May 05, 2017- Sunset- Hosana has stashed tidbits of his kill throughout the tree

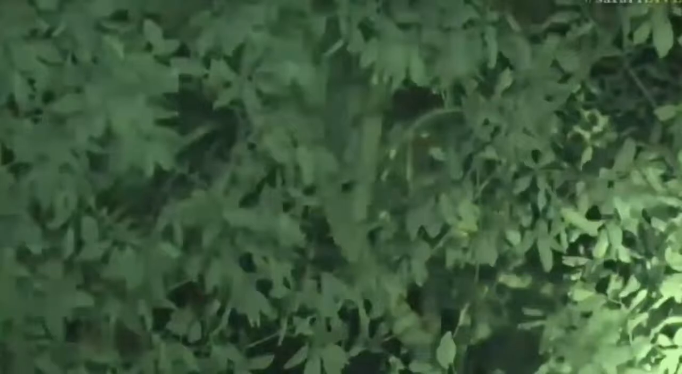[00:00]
we have and you've got to look very very carefully in this tree but you may see some spots moving around and this time it is not a giraffe
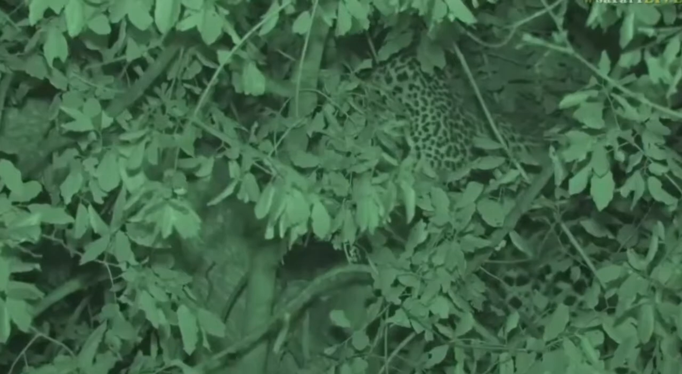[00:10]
it is our young chief Hosanna who was lying flat in the grass and I honestly thought that he wasn't here so for a moment I got a bit of a fright and because he leapt out of the grass which gave me a heart attack but he's fine he's in his tree now we did give each other a little bit of a fright because I couldn't see him down here he was underneath all the shrubs but he's munching away and he's taken bits of it and he stashed lots and lots of little sort of tidbits or whatever